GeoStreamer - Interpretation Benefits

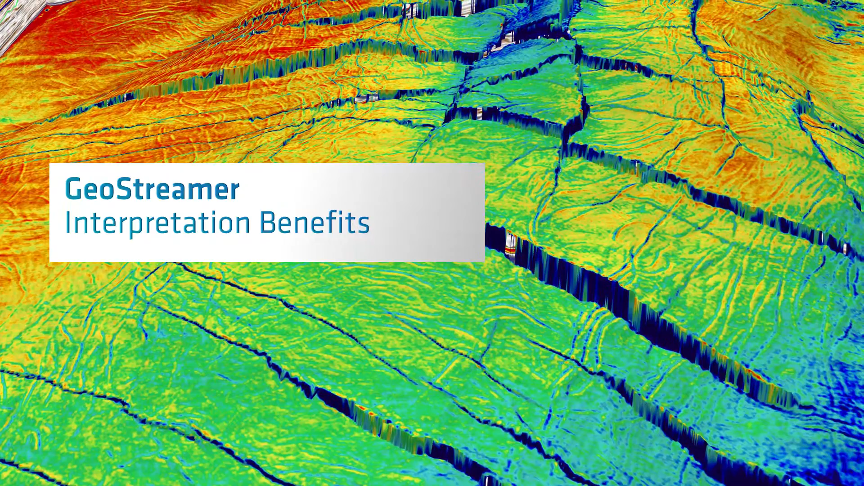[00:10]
Geostreamer uniquely provides seismic data rich in both low and high frequencies, helping to resolve subsurface structure with a clarity and detail never achieved before.
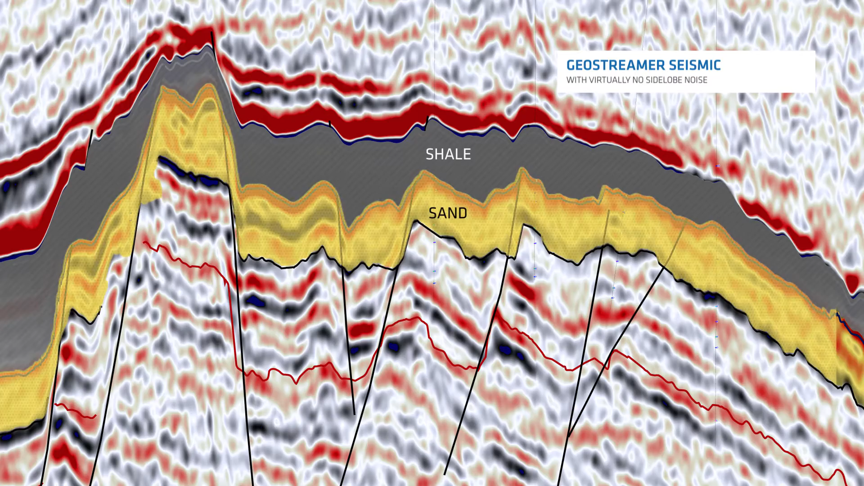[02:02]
determine the position of hydrocarbon reservoir sands beneath this shale layer. Acoustic impedance attributes computed from geostreamer data